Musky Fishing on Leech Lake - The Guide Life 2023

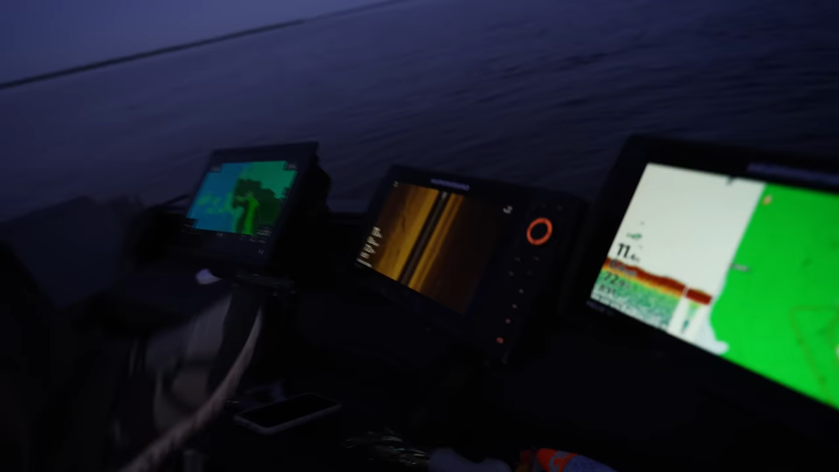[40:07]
there's a good little squad of them here they're swimming all over on the side imaging and see if you can see those streaks what is with the muskies on this reef today